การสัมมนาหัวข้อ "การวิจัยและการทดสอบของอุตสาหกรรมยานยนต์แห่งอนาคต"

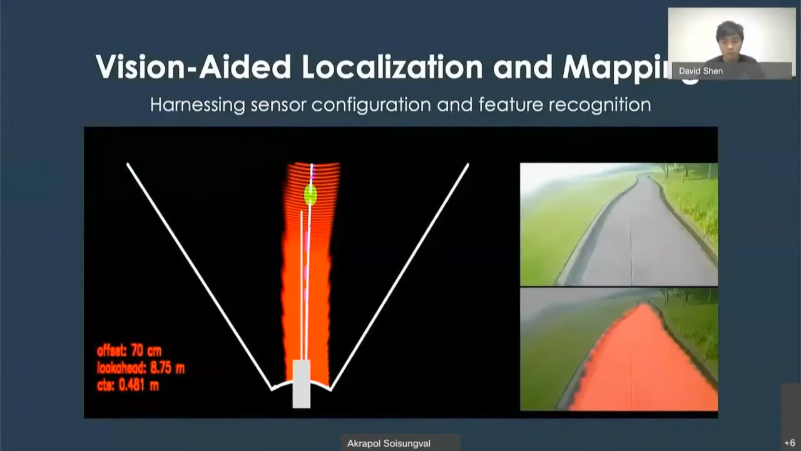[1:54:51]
only give a land level localization accuracy but also will be a mapping tool
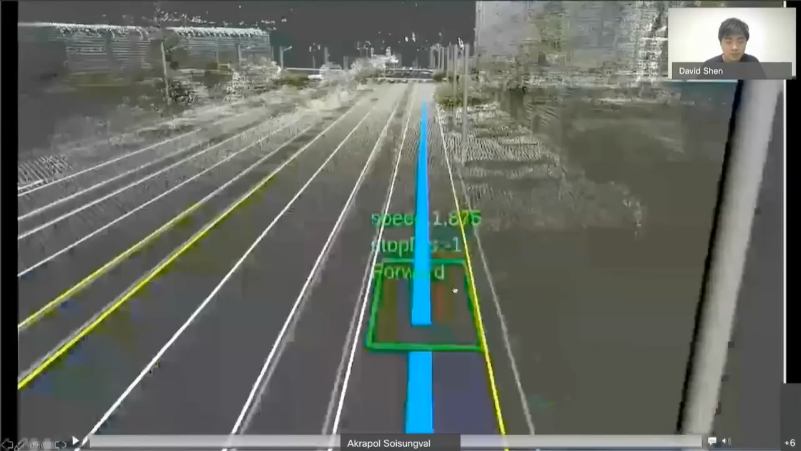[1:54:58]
and this is the HD map we use now including
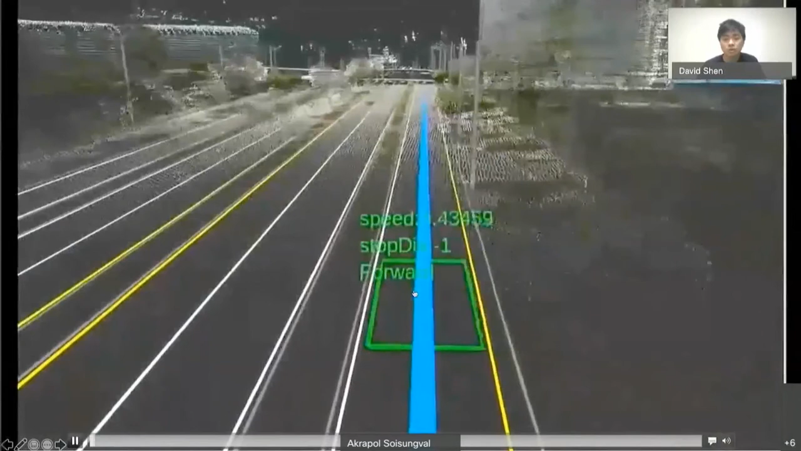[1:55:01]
the raw data of point cloud map and the traffic fixture like the traffic lane and the traffic signs and the traffic light and some dynamic information like the signals and the ICU information I will talk about it later
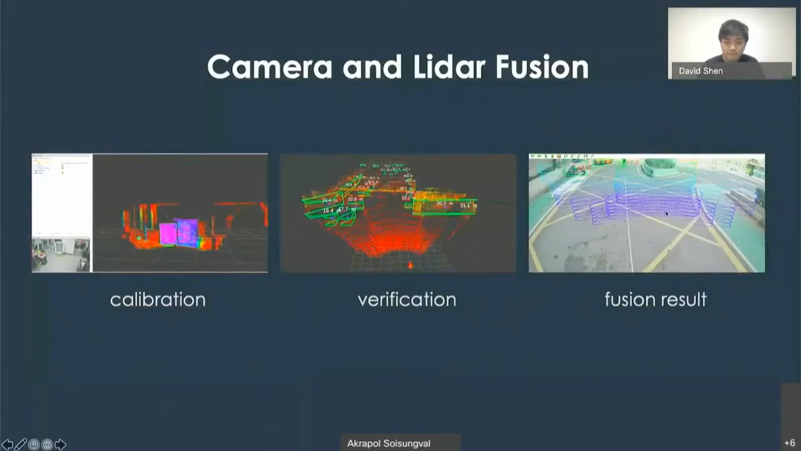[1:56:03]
including the classification and the object and we use the LiDAR to get the depth information we also use V2X technologies to cover the blind spot for example we install some cameras at the bus station and the intersection